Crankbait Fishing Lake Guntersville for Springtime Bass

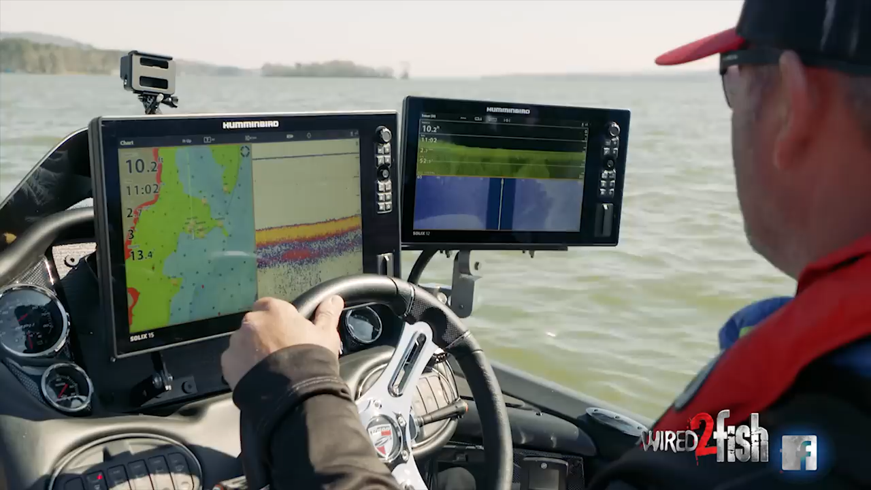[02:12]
The fish are just now coming in off the river a lot. They're trying to get in here. This is the first place they've moved to to warm up. You see the edge of the eelgrass right here, so that makes these defined lines.
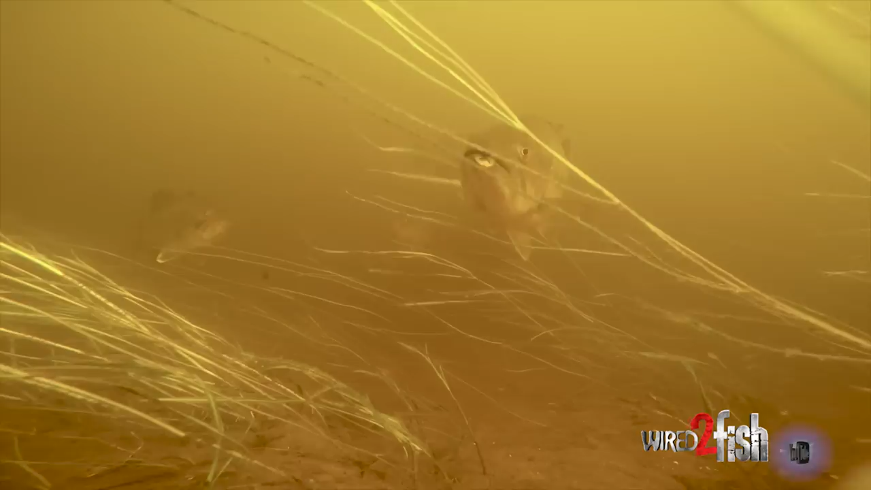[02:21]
And these fish will get around this and on it. Fish don't get in eelgrass. That's the misconception.
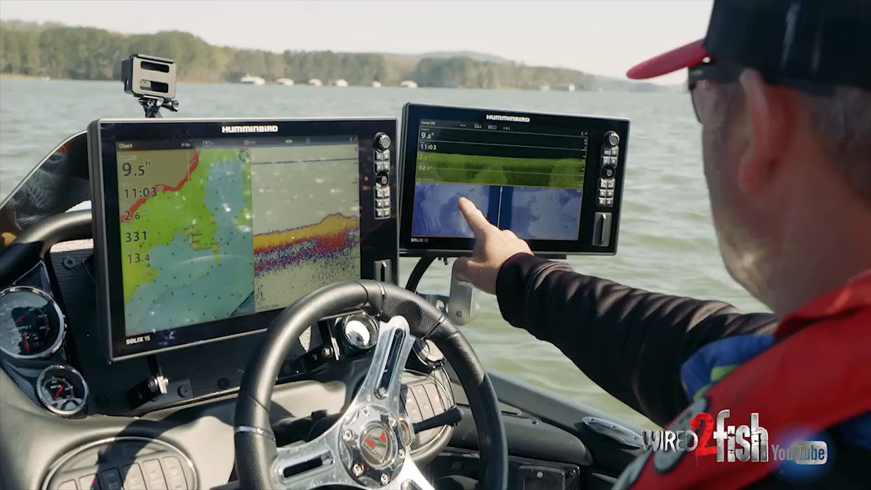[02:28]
They run these edges just like a deer in a cutover or they'll get on top of it when the sun gets out. There will be a hole right here he can get down in, but he can't get down in this.
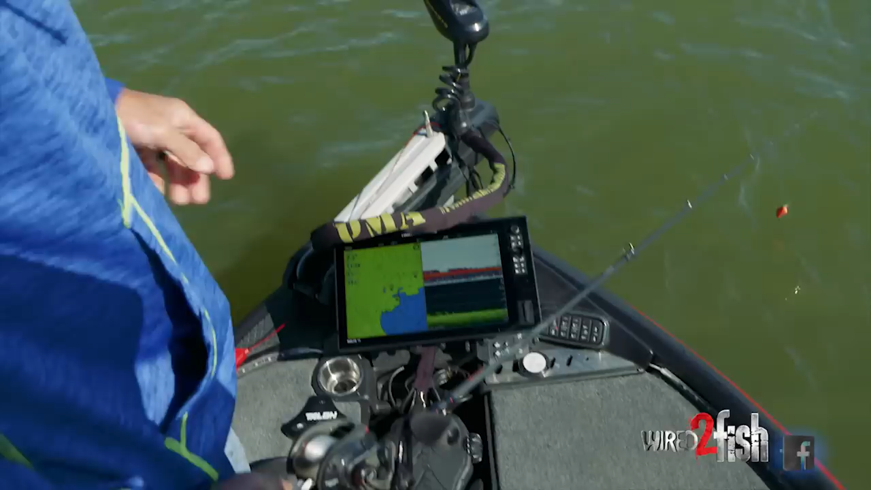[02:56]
You can see how I've got kind of my waypoints set here and most of them where I've got everything highlighted right there where it breaks off.
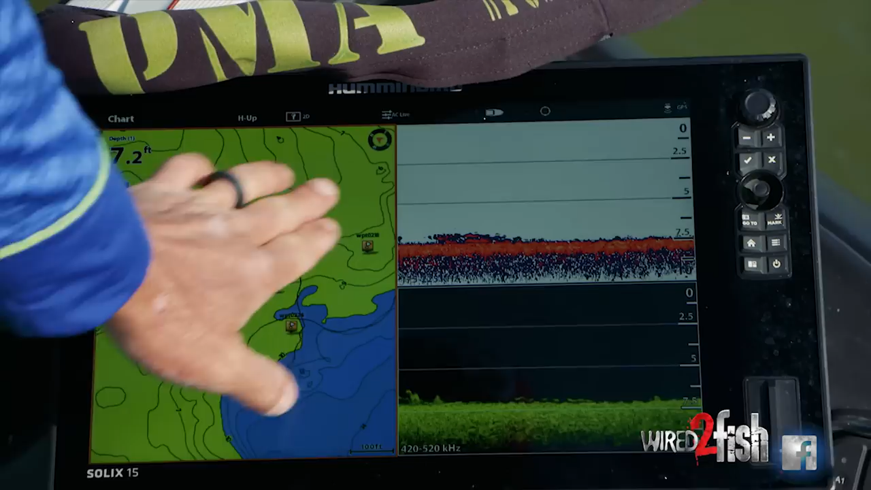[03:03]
You can see I've got a cluster of three. A lot of times in the pre-spawn stage when they first start moving up, they bunch up. They just bunch up.
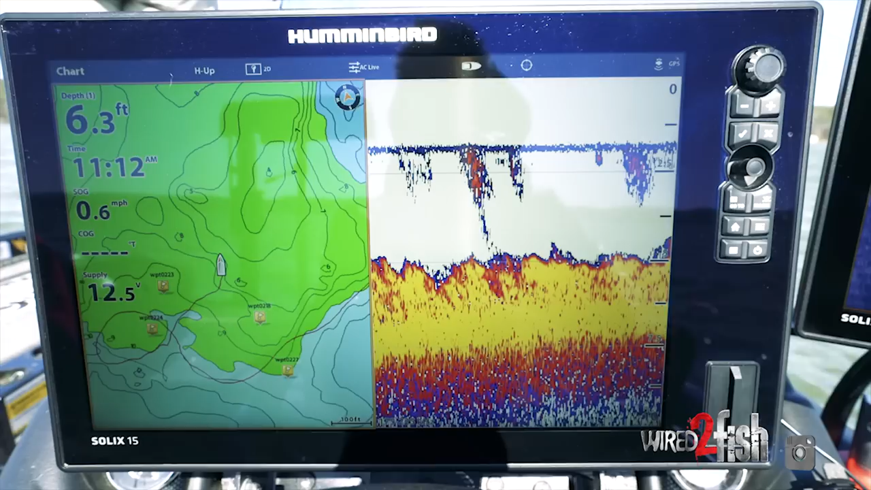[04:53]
On screen: depth 6.3 ft, speed 0.6 mph
You can look. I started sitting at six or seven, turned the boat, started throwing. With the wind, bang.